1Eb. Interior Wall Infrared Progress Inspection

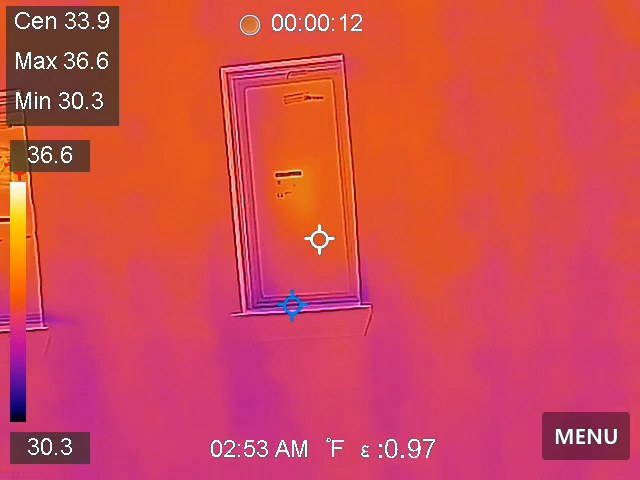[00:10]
On screen: max 36.6°F, min 30.3°F, scale top 36.6°F, scale bottom 30.3°F
we are in I'm calling this the northwest bedroom and my orientation may be a little off so we're gonna be looking at that but this is the room that we had the leaks from before I'm
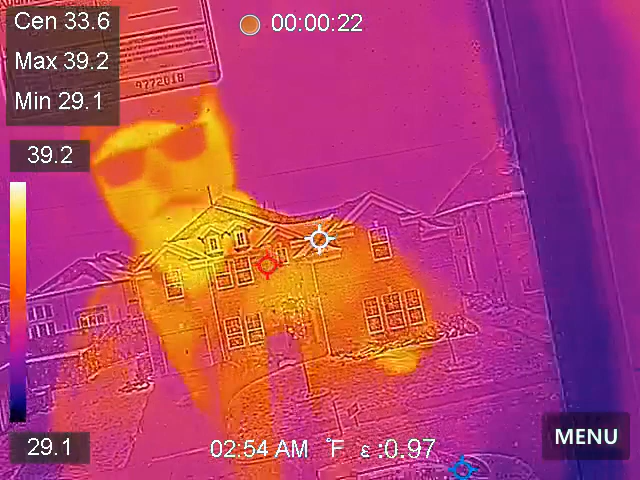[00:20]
talking about the roof details which were down there and so I got my moisture
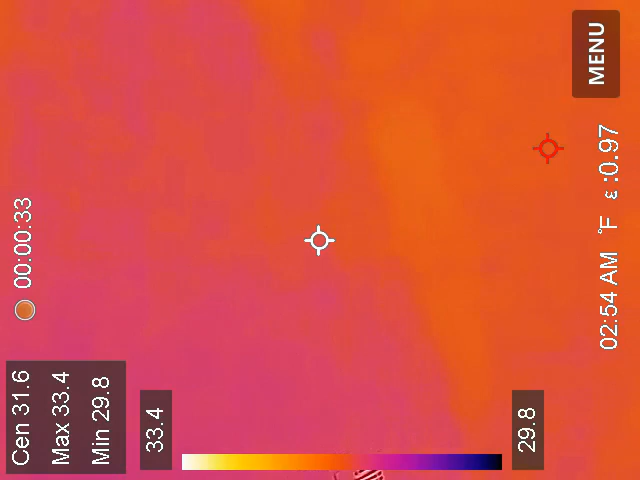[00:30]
shark but what I'm not getting is any moisture markers thermal bridging
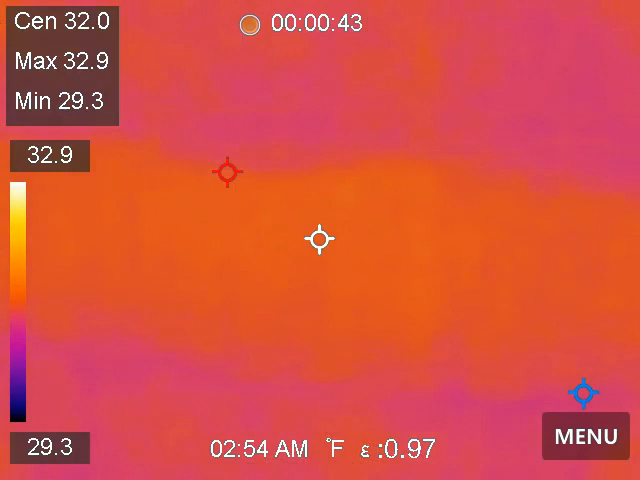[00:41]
On screen: max 32.9°F, min 29.3°F, scale top 32.9°F, scale bottom 29.3°F
and I haven't been in the attic yet but I am not seeing anything you know again thermal bridging using
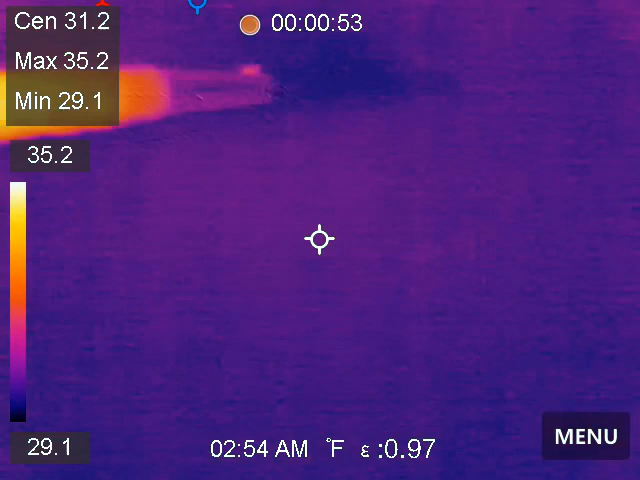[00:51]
On screen: max 35.2°F, min 29.1°F
the moist you know the shark it's not I'm not getting any moisture here getting moisture on the floor no moisture
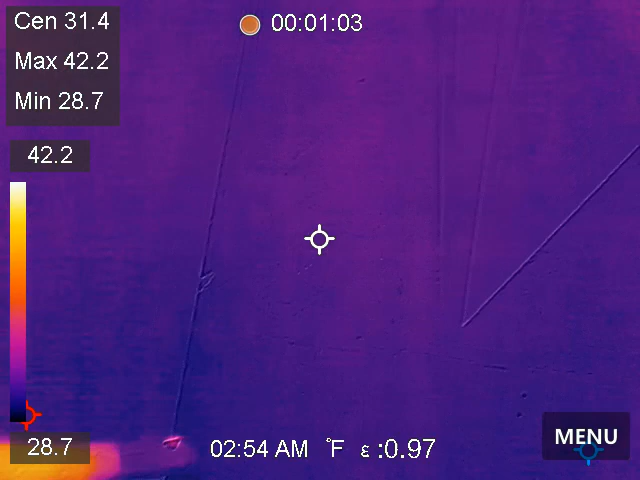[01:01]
where we had moisture before you know
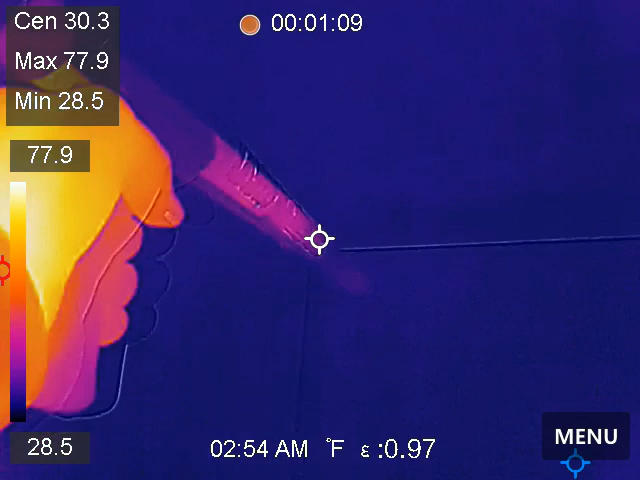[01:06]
On screen: max 77.9°F, min 28.5°F, scale top 77.9°F, scale bottom 28.5°F
we had ice we had snow okay moving on along we're going into the other bedroom there's a wet spot on the I mean you know a mark on the floor right here it's no moisture coming on along we had a lot of moisture
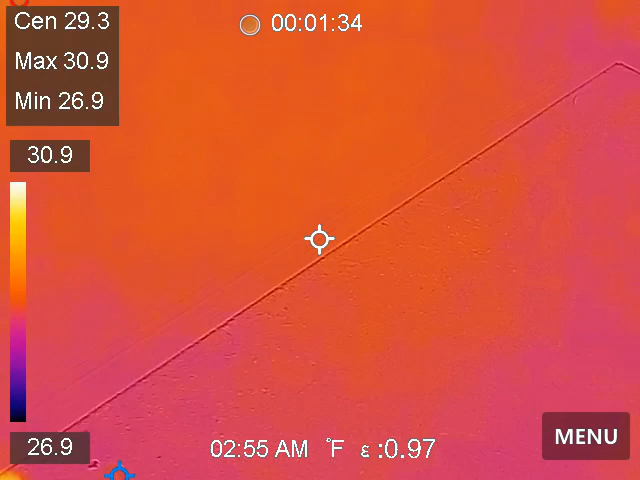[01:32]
inside this wall right down this wall from that area
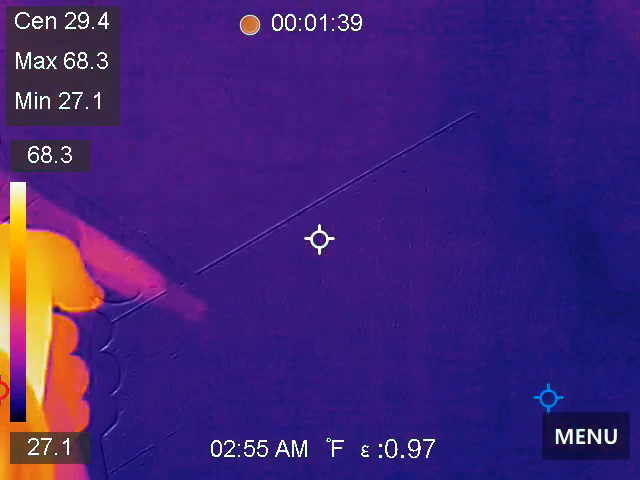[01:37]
and it's it's all dry for me today
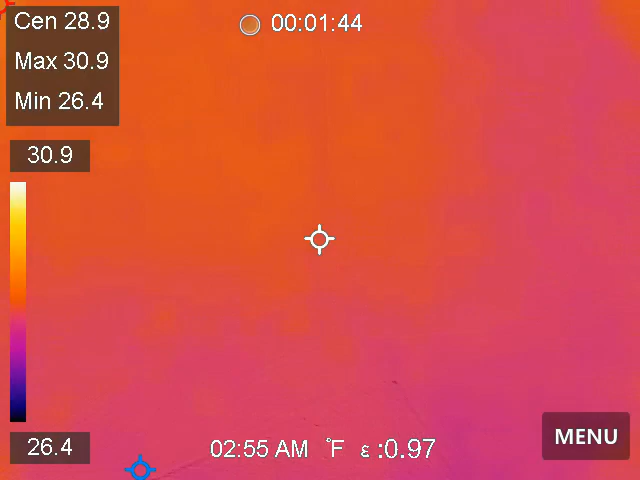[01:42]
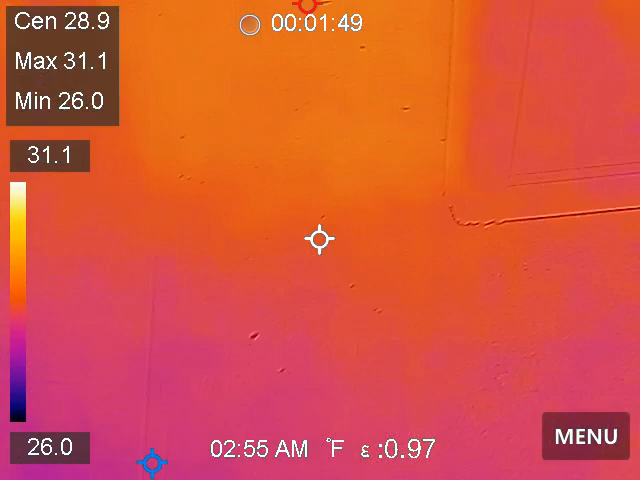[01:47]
you know there's another detail let's just look over here again using infrared I'm
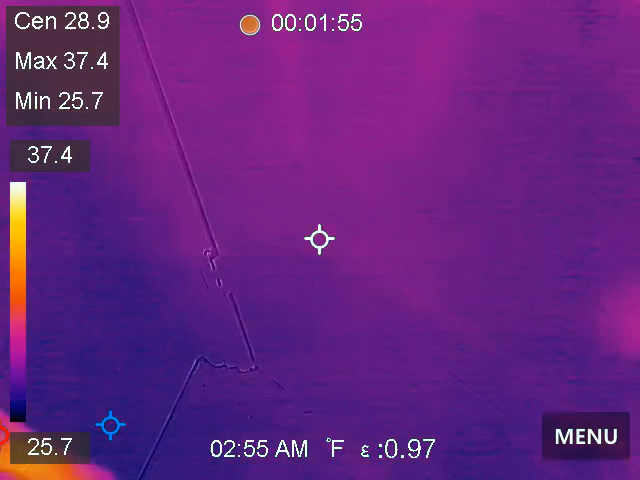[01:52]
not getting any moisture markers using a pen continuity moisture detector